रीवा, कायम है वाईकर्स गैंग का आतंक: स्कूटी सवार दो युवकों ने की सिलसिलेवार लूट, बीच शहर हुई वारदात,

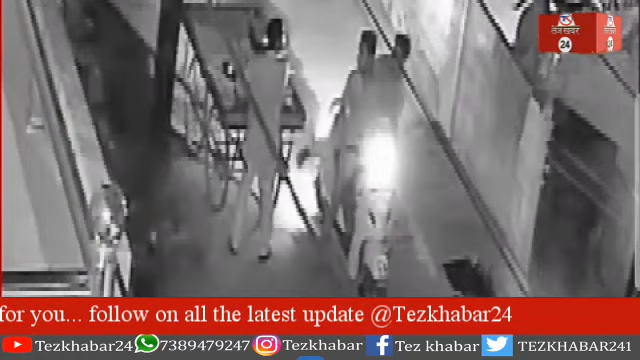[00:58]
20-21 साल की हो सकती है दोनों घटनाए सड़क में लगे निजी CCTV